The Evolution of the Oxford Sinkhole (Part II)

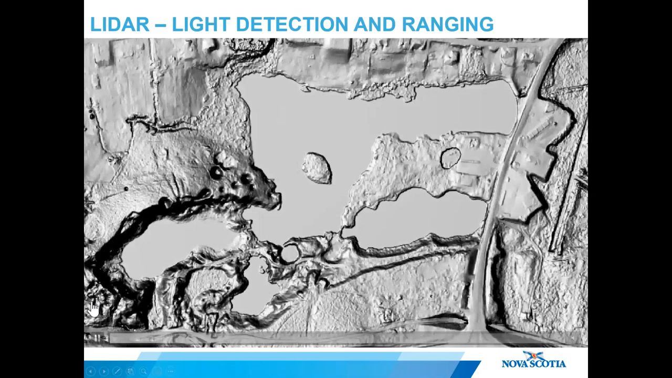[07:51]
following the belt of karst, and keep your eyes on the number of sinkholes that are visible. Now the view will zoom out. And zoom out again.
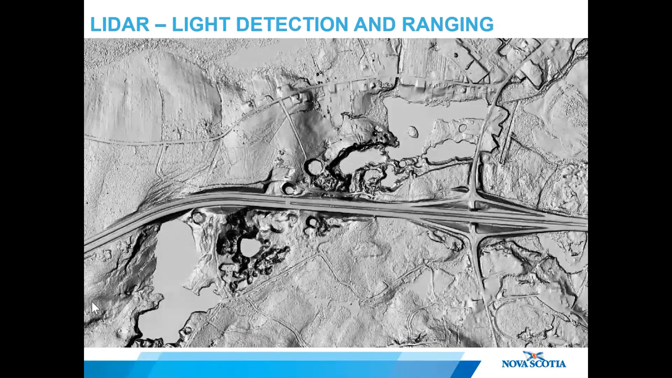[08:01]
And the LIDAR reveals a well-defined zone of karsts with hundreds, if not thousands, of sinkholes.
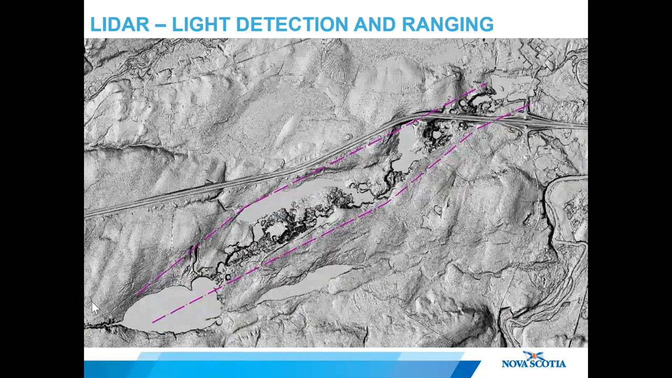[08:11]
So looking at this, is there any surprise that the Oxford sinkhole formed where it did? Down in the bottom left of this map is Black Lake, and this is Nova Scotia's deepest freshwater lake.
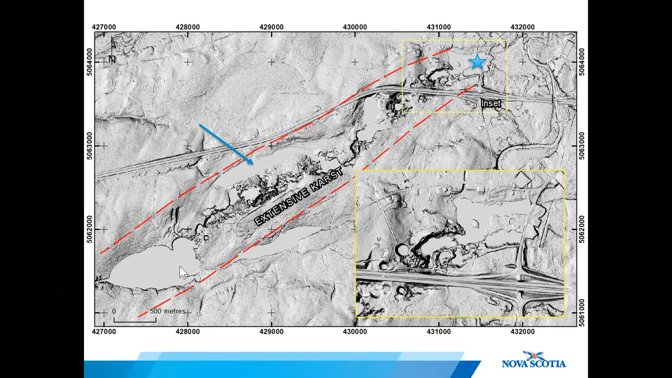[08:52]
It has recorded depths of 70 meters, or 230 feet, thanks to a number of intersecting sinkholes. And now I'd like to bring your attention to another lake in the karst belt called Slade Lake. Slade Lake is located about two and a half kilometers southwest of Oxford,
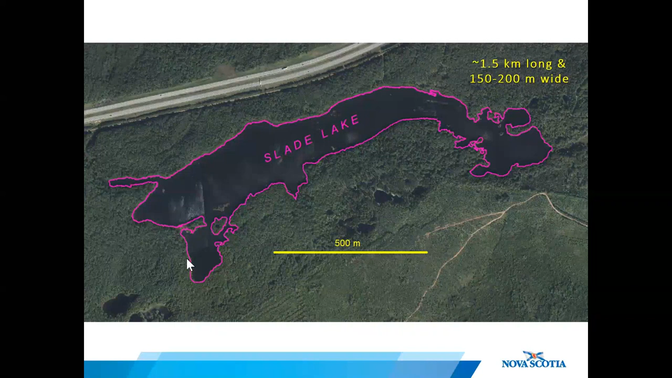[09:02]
and it's about one and a half kilometers long and 200 meters wide.
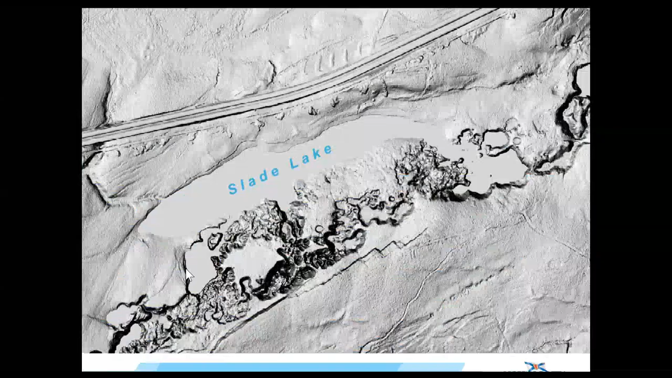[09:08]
And you can see that the lake sits within the belt of extensive karst surrounded by numerous sinkholes,
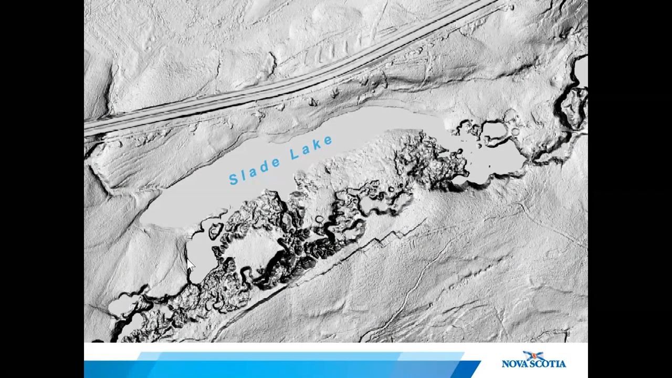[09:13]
and it was brought to my attention in early May this year that the water had suddenly drained out of this lake.